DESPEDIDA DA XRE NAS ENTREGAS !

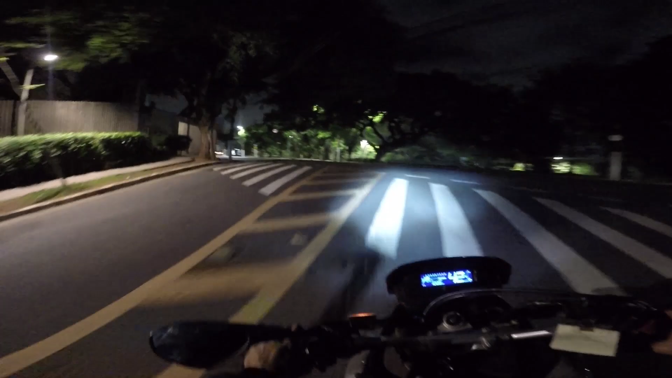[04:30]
Vamos botar a XR pra andar aqui Aqui é pista de corrida, ó Ô, doidão Não pega a moto não, tio Essa lombada eletrônica aqui é suave Pode passar tacando marcha Olha aí, ô doido
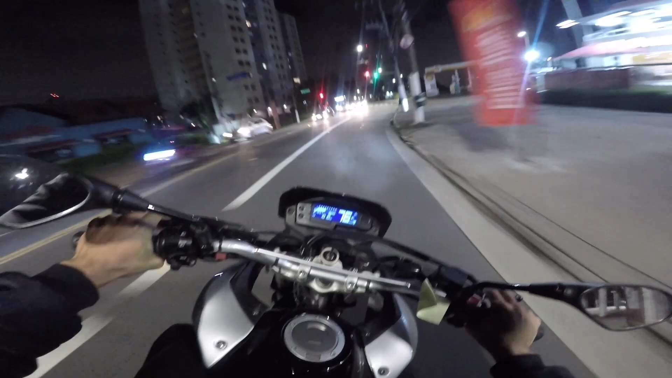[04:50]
A peste, 120, rápido Só piscando o farol Que os caras tem que ir ver Porque tá ligado
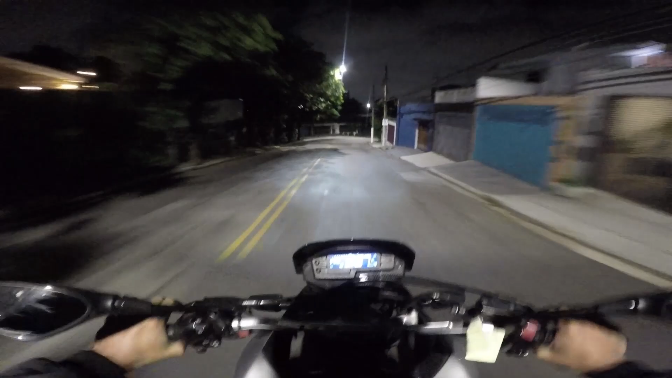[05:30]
Entra esquerdinho aqui Se eu não me engano A entrega é nessa rua aqui, mano Ó, tá dando até uns pipocos Não deixei nem ela